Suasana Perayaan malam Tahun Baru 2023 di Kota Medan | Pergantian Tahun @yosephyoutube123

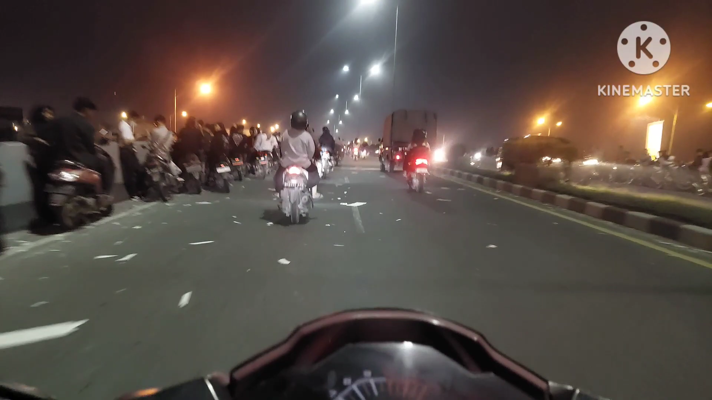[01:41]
nah sudah semakin sampai ke jalan yang parkir jadi bentar lagi ini akan macet jalan ini karena orang yang parkir sudah berlapis-lapis nah jalur jalan aja tinggal satu lihat nih sekelihatannya kiri-kanan juga
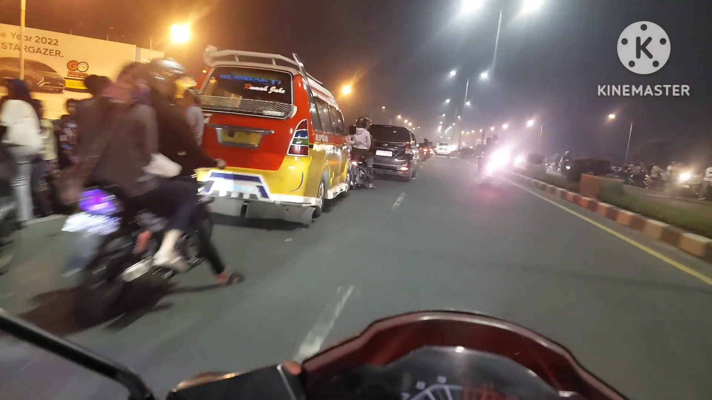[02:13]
mobil-mobil juga sudah ada yang parkir
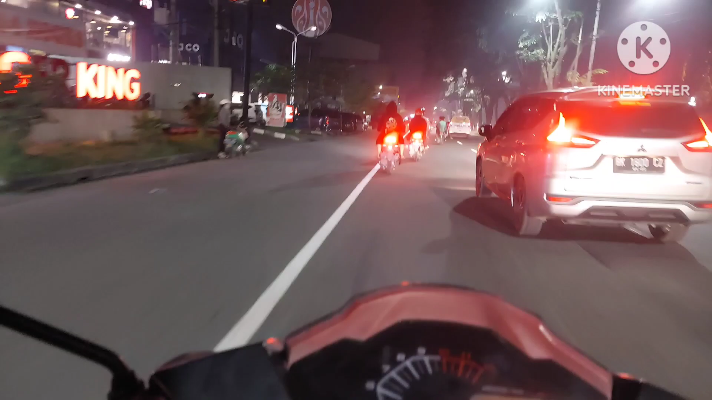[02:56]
sudah mulai kelihatan eh Hai warga-warga sudah mulai kelihatan ya ya
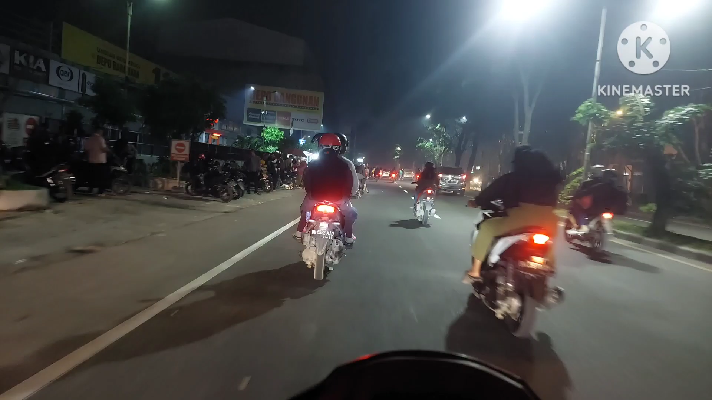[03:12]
ini guys Hai suasana salah satu sudut di kota Medan menunggu Hai pergantian tahun dari tahun 2022 ke 2023 nah ini biasanya disini akan macet padat kera Hai
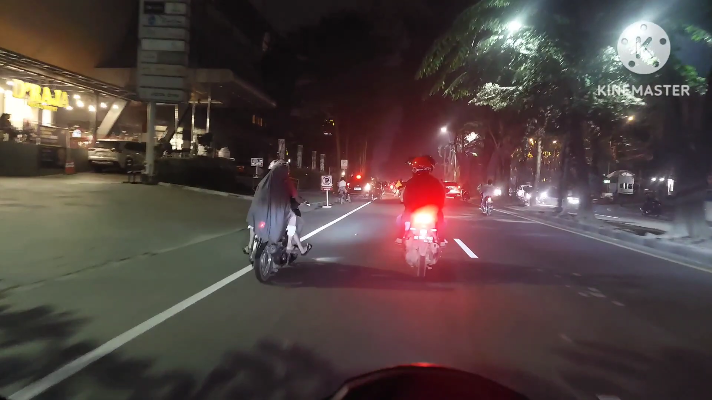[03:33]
ini ada banyak yang ngomong apa Hai main bunga api lah gede-gede nih kalian udah mulai penuh Hai Oh
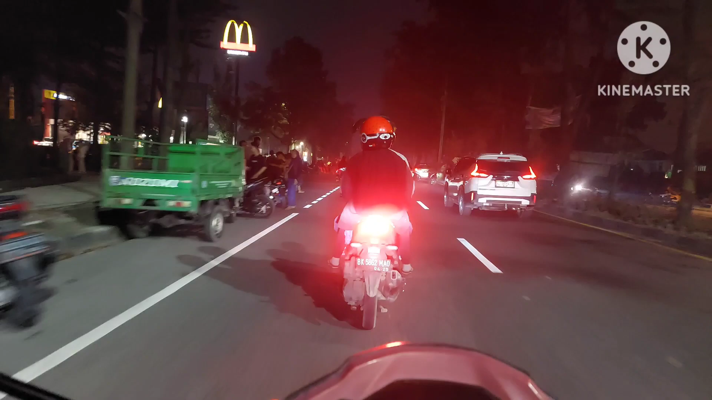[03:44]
ini udah mulai padat dan kemungkinan nanti macet ini gitu waktu
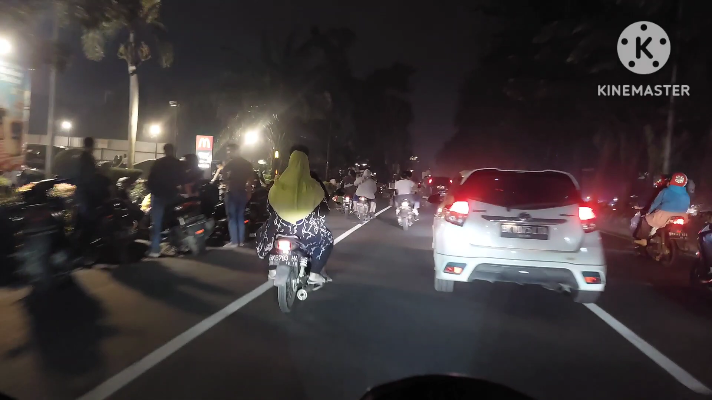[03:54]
masuk tahun 2023 ini warga yang lain di jalan pun pada berhenti mereka akan abang melihat ini di pinggiran jalannya saling bales berbales dari seberang keseberang sebelah sini itu ada bunga api terus warga dari perumahan setiap tempat budi juga banyak yang keluar biasa ya nah
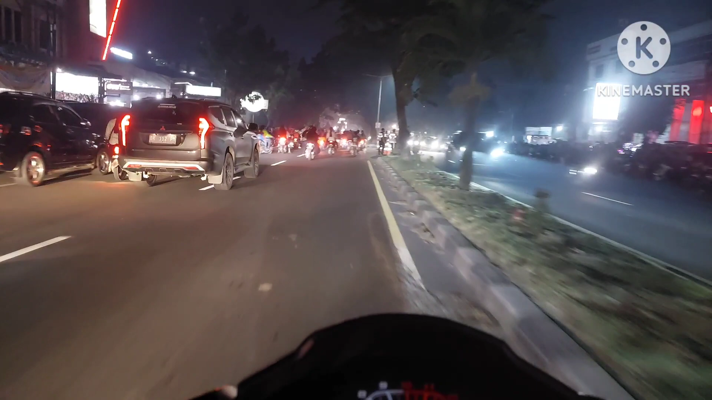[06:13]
nah ini nah udah nggak boleh muter jalan sudah ditutup Oh sudah ditutup jalannya tidak boleh muter lagi kita jadi
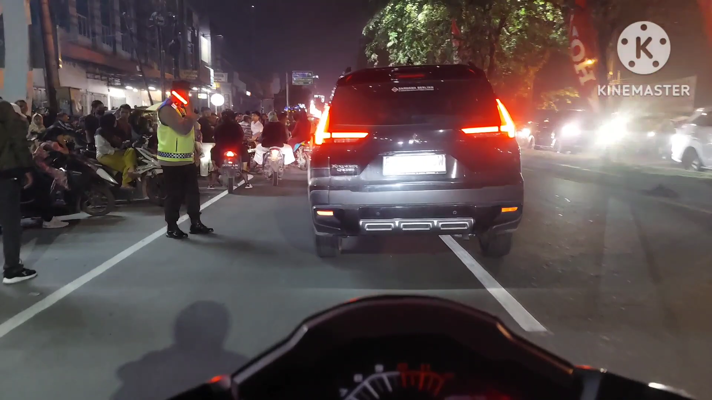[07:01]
agar tidak membuat jalan macet tapi udah seperti ini gimana nggak macet sebentar lagi bakal nggak jalan ini karena mungkin sekitar 20 menit atau 15 menit lagi sudah nutup nih tuh kita mau berti juga nggak ada tempatnya lagi nih penuh ya
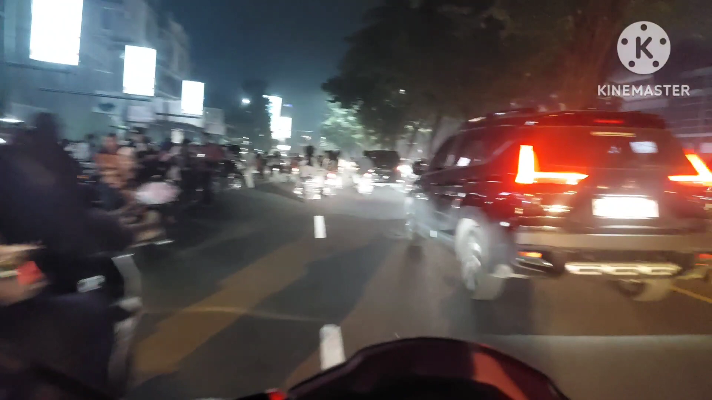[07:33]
sekali lagi teman-teman ini suasana di salah satu sudut kota Medan di sudut-sudut yang lainnya jalan-jalan yang lain itu ada tempat-tempat nongkrong juga tempatnya rami juga tapi di sini salah satu yang masuk favoritnya juga ini nah ini sudah lihat kan teman-teman sampai ke jalan-jalan ini nggak ini warga-warga sengaja keluar tuh bawa bontot juga
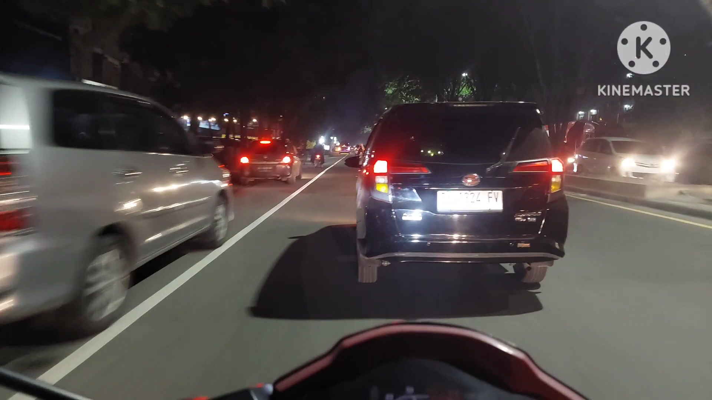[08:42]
oke saya skip dulu sebentar mau beli ini minuman bentar ya ini ada Indomaret nih